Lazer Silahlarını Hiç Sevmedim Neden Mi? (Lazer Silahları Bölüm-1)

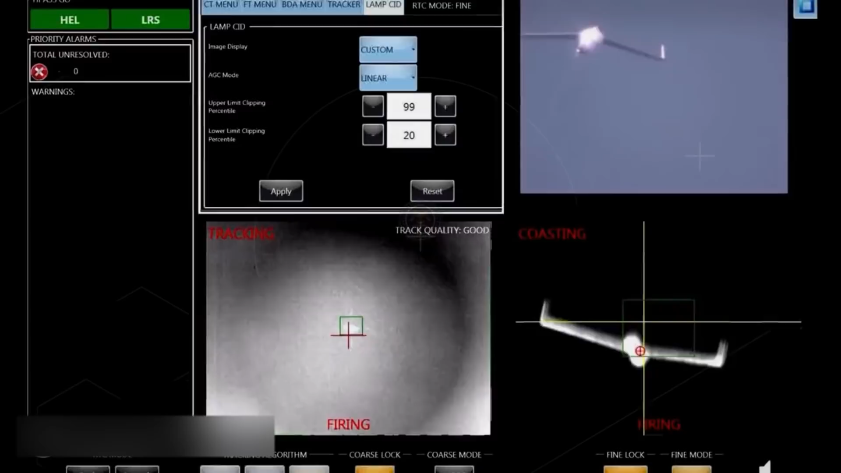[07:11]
Parçacık tesiri veya şarapnel etkisi diye bir şey söz konusu değil. Lazer ışınınız hedefin birkaç santimetre